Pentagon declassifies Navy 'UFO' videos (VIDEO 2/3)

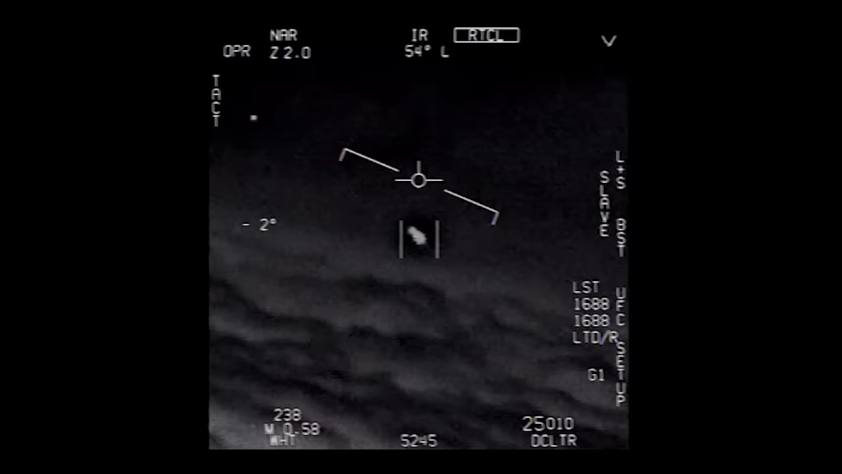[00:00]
Dude, I'm f***ing rolling, bro. There's a whole fleet of them, look on the ASA. My gosh!
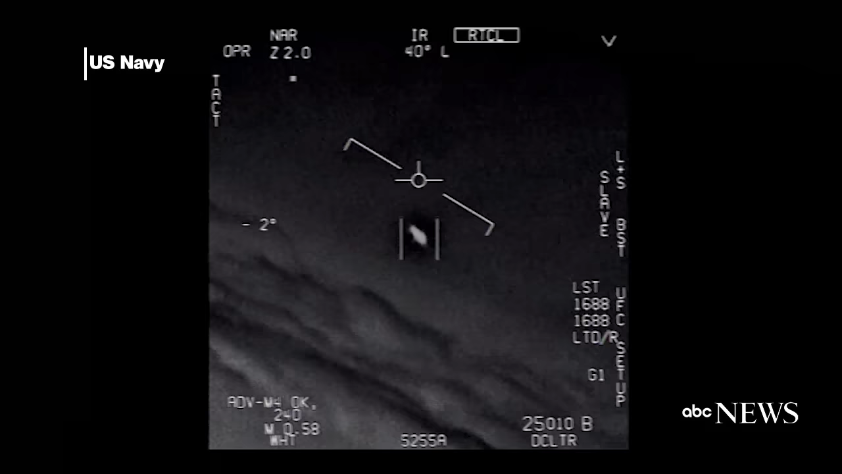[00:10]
They're all going against the wind, the wind's a hundred and twenty knots far west. Look at that thing, dude.
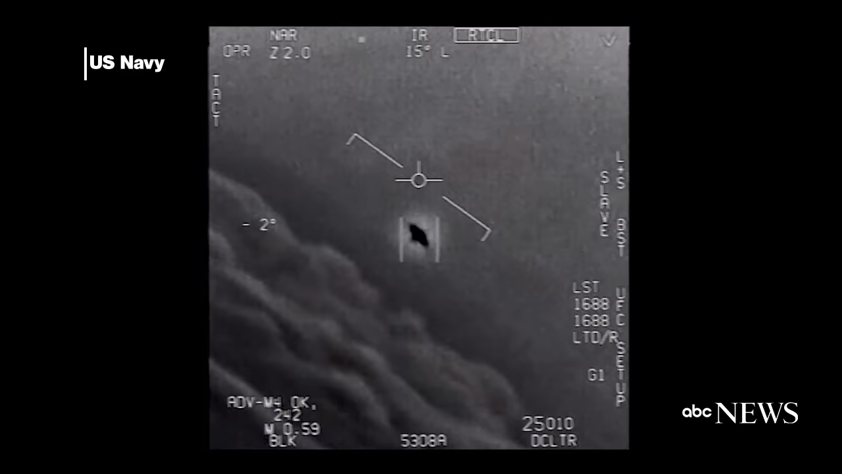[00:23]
That's not our LNS though, is it? I do have LNS, dude. Look at that thing! It's rotating.